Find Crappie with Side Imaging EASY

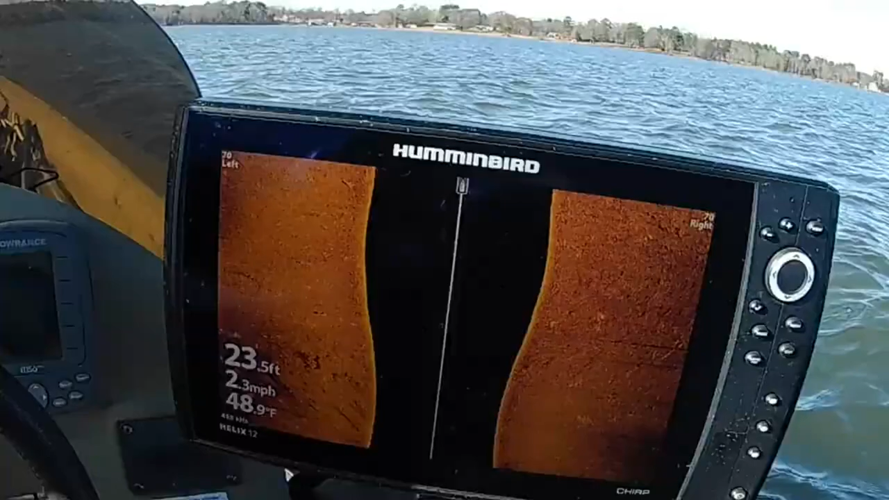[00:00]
On screen: depth 23.5 ft, water 48.9°F, speed 2.3 mph
there's a good-looking brush pile right there you
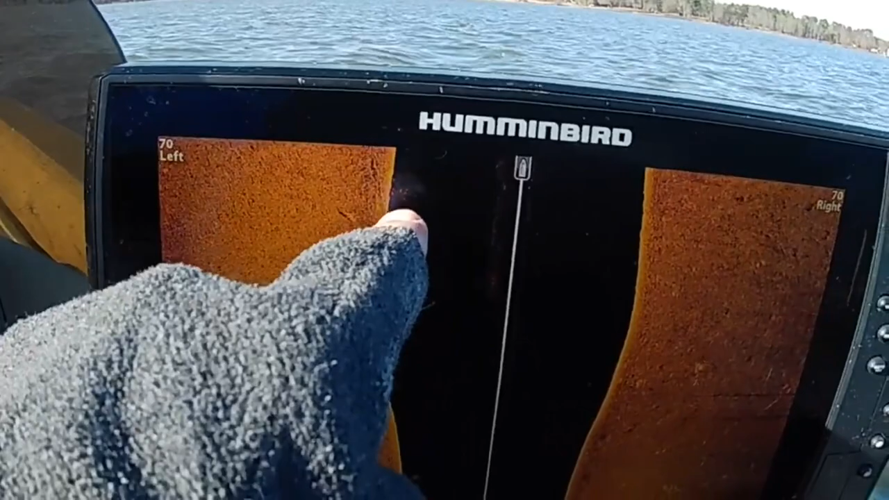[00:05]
can barely see it but it's a good-looking one i'm gonna fish that for sure you can
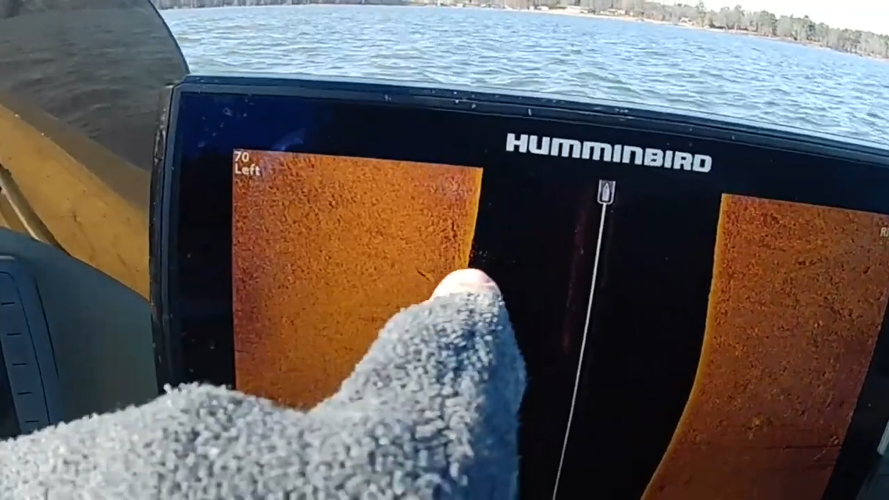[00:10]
see the crappie in it right there matter of fact stop this
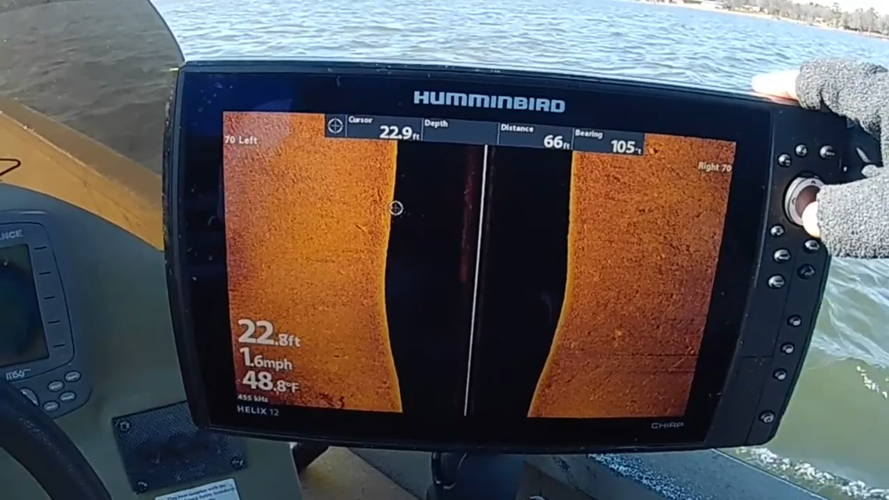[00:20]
On screen: depth 22.8 ft, water 48.8°F, speed 1.6 mph
go right over here to it and we'll hit this zoom and you can see i'll zoom
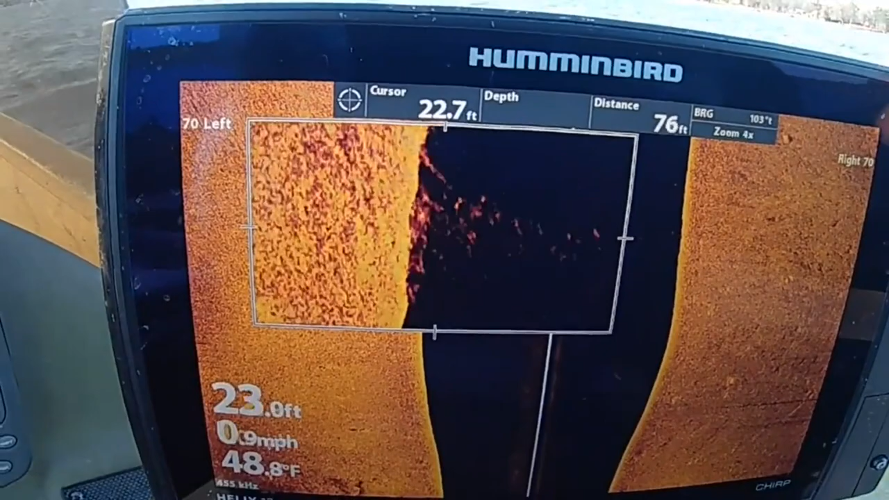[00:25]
On screen: water 48.8°F, speed 0.9 mph
that in you can really see how the tree stands up right here and then you can see crappie inside it